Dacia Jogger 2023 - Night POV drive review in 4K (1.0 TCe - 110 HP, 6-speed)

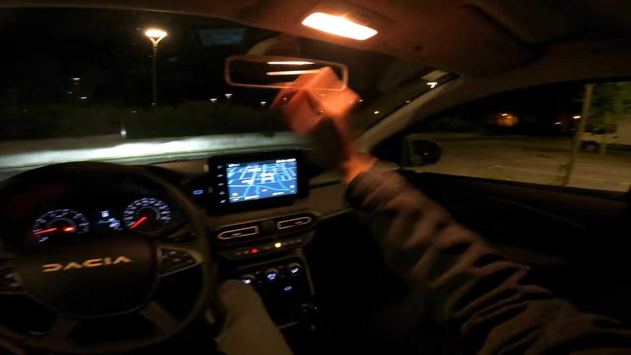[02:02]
for media on the top so you can use your Apple CarPlay as well and over here you can see there's light there so I think we could start
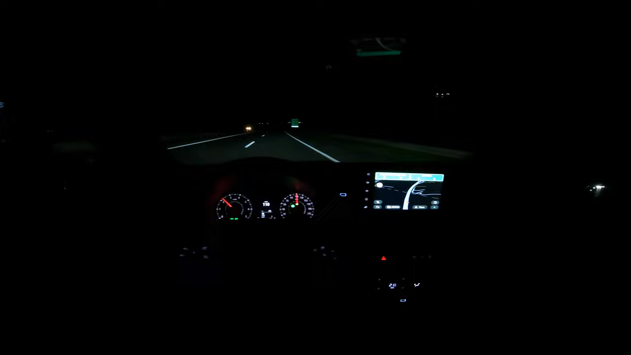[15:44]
so i gotta say the performance of the led headlights is really good at least when it's not raining now you can see the signs here there are a little bit bright in this dark interior but it's nice and informative now you can press the brake to disengage the cruise or you can press the button this is our exit
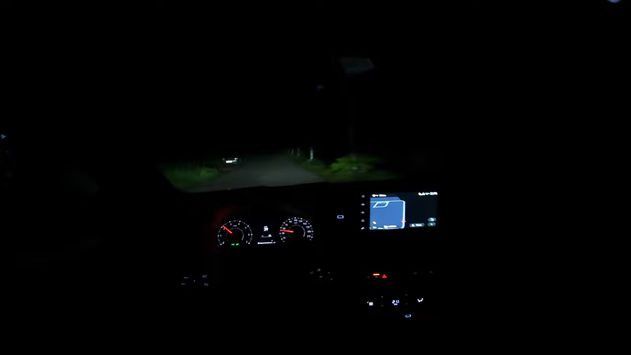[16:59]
okay let me just get past this car so i think they're empty actually but yeah this is good no street lights you can see the performance actually in person it's very good and this is the long beam kind of raises up slightly and goes down i'm gonna take uh iphone camera because it has a better sensor just to show you a more realistic picture normal beam long beam you can see it's combined cold and warm light and this is just cold light
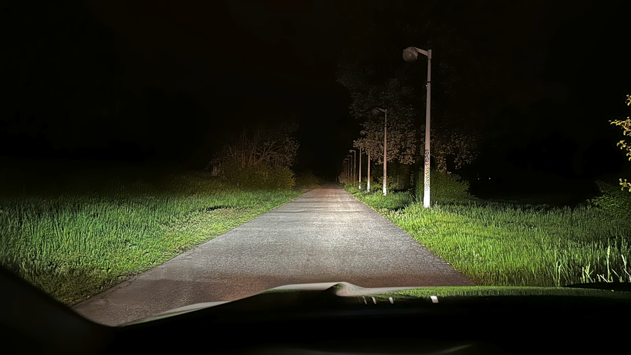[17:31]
now uh i know some of you
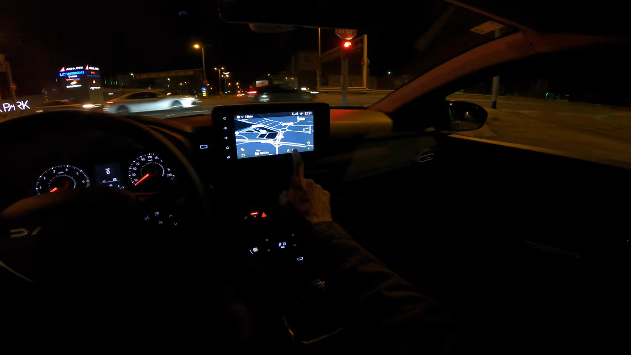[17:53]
asked for uh navigation so there's address you have to know the exact address or you can find it on the map um
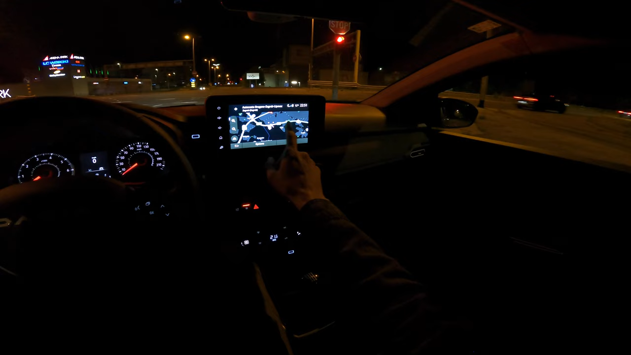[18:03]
let me see here this is zoom out too far maybe but um i know the location it gives me a route i say okay so you can see the colors here and it tells you like like in which lane you have to be
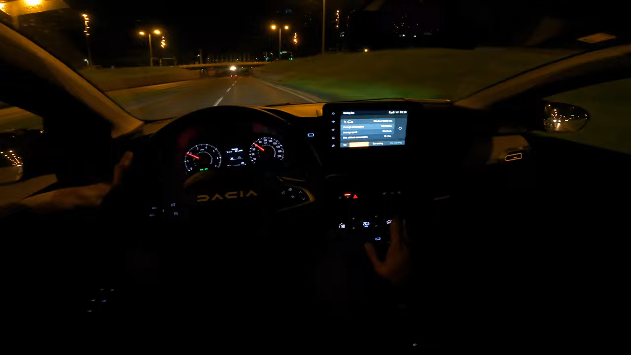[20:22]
driving 70 80 kilometers through avenues so i've actually saved 15 kilometers of coasting so this car could be fuel efficient if you are gentle and thirsty if you're not so see we're now dropping to 4.9 my lowest was 4.8 liters and here is my score now time to summon up the impressions